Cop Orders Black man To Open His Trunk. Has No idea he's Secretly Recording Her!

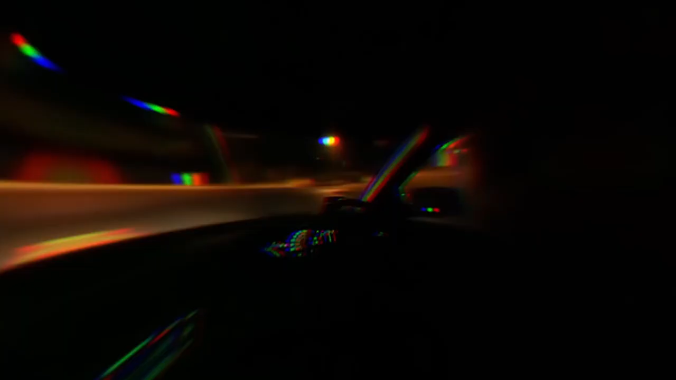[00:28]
As he approached the intersection of First Avenue and Cherry Street,
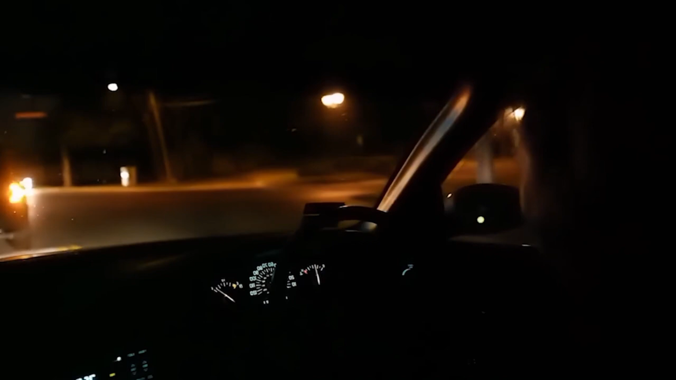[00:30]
he noticed his headlights were off and quickly switched them on.